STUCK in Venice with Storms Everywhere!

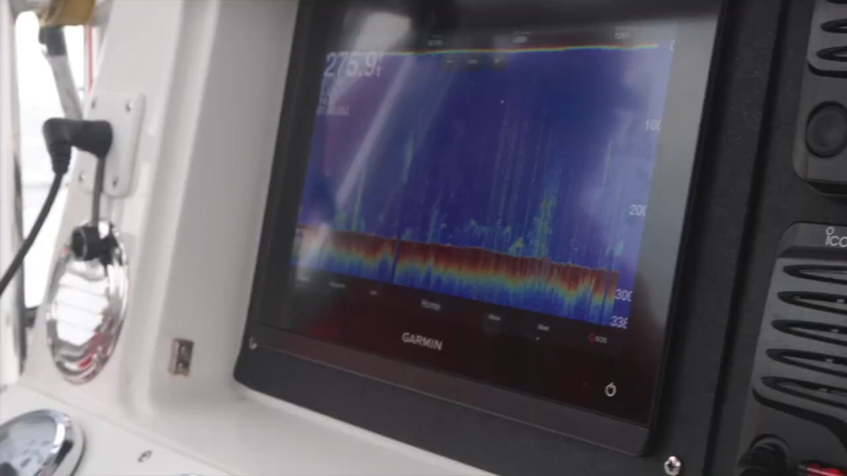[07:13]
hey look I'm working tons of stuff down here man look at it Robert there's tons of stuff down it's good heavy marks but they're down deep they're jigging I think we're probably gonna make one more pass and then we'll start jigging on these real quick before we go to the next rig all right